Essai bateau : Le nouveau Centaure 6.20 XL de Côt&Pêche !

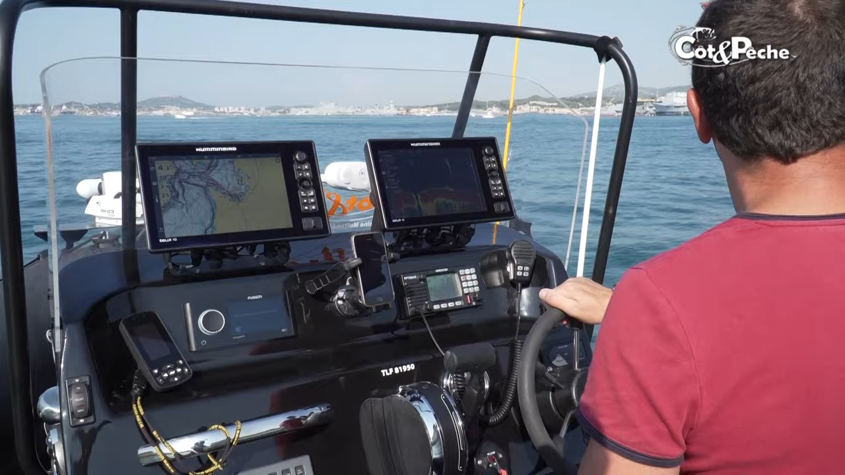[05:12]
Et derrière le pare-brise, on a installé deux téléviseurs. Et tu vas nous en parler. C'est énorme.
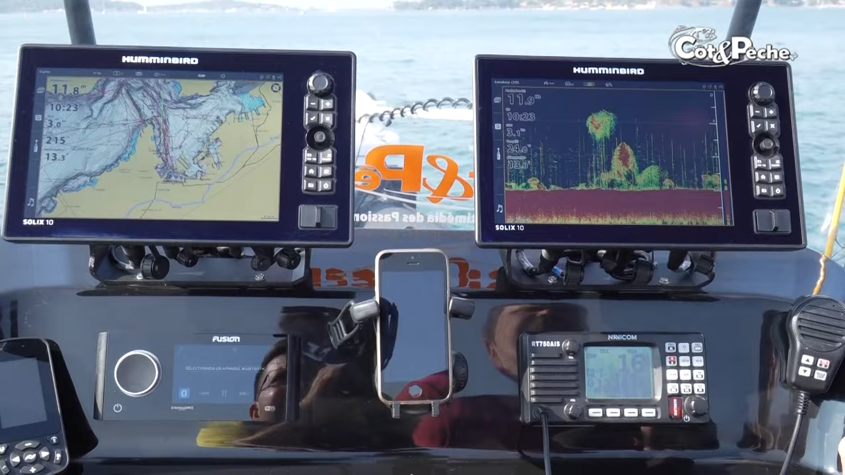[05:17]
On a mis ce qui se faisait de mieux aujourd'hui dans la gamme Minbird, à savoir les Solix, produits avec écran tactile.
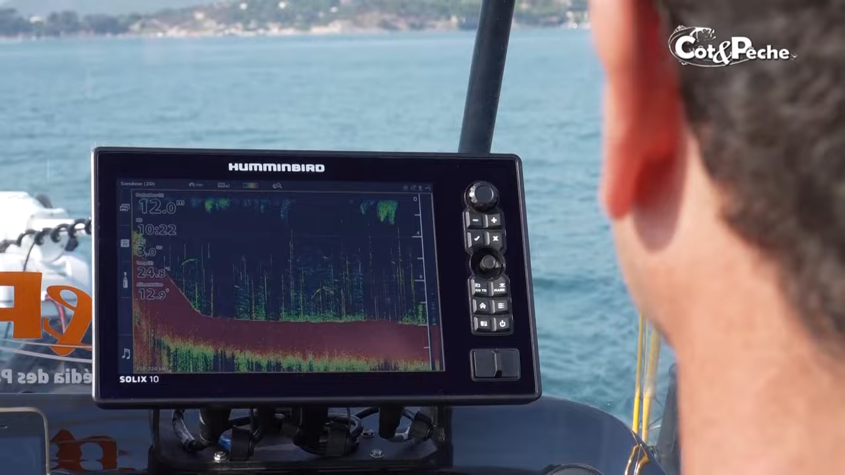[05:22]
Et toujours des boutons, parce que dans certaines conditions, c'est vrai que les écrans tactiles ne sont pas bien adaptés. Et on a mis deux écrans, puisqu'on a mis sur ce bateau deux sondes.
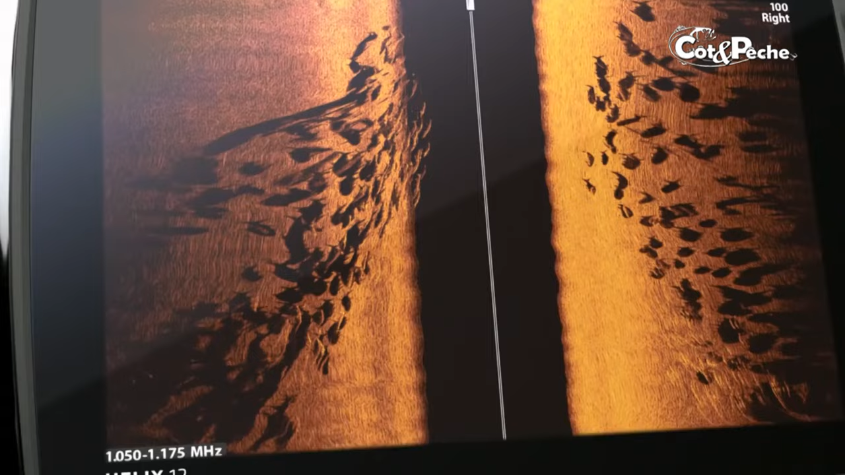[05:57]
L'année dernière, Minbird avait sorti le Mega Imagine, donc en montant en fréquence, sur des fréquences de 1200 kHz.
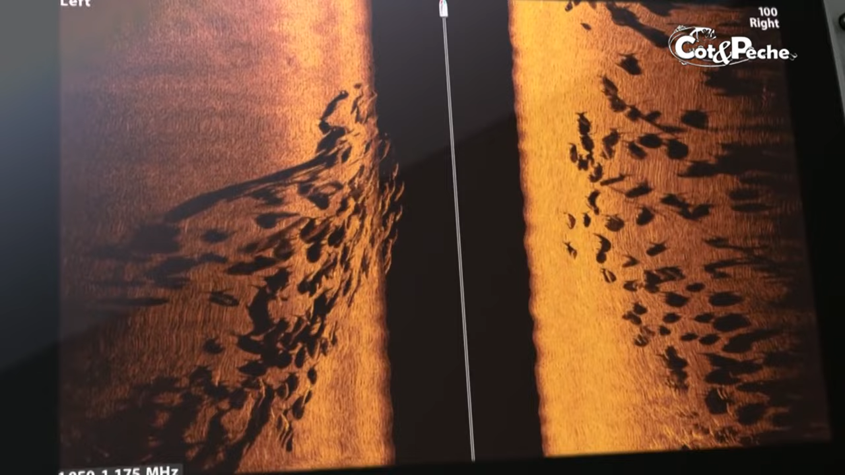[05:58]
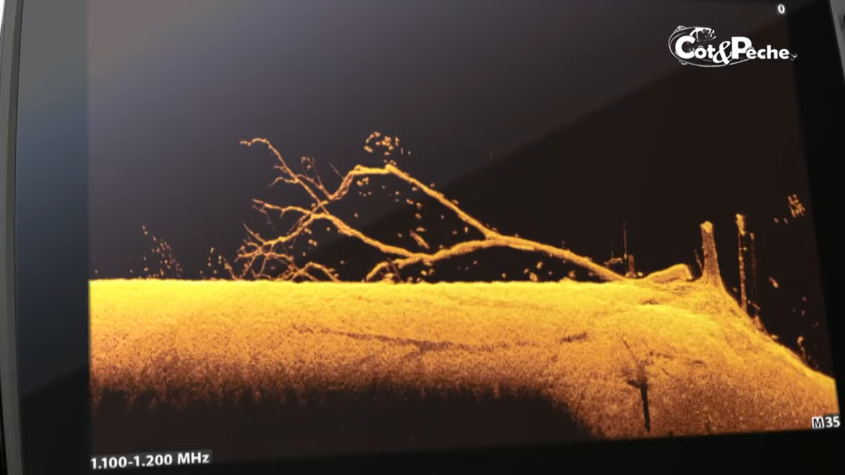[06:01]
On était capable d'obtenir des informations beaucoup plus précises sur les structures de fond, très très détaillées.
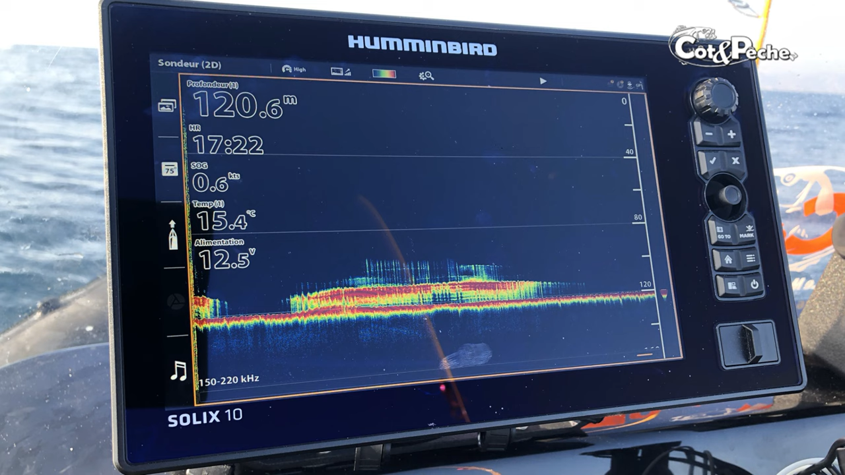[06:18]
On screen: depth 120.6 m, water 15.4°C, speed 0.6 kn
Et autre petit détail qui est intéressant, c'est justement de pouvoir continuer à sonder, même en naviguant à grande vitesse.
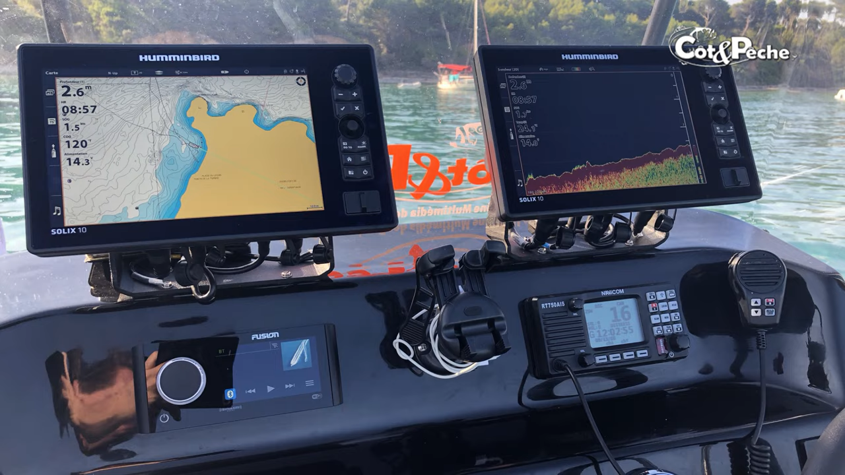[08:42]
un produit complètement étanche au niveau du poste et tactile, toujours pour rester dans le même esprit que les écrans de navire.
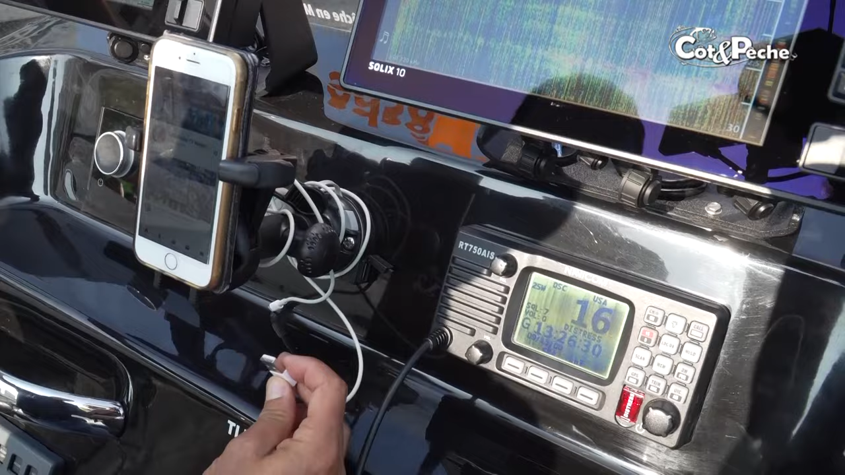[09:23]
on va pouvoir brancher son téléphone, que ce soit par câble ou bien évidemment par Bluetooth. D'accord. Et également, maintenant sur ce produit-là, on a également le Wi-Fi.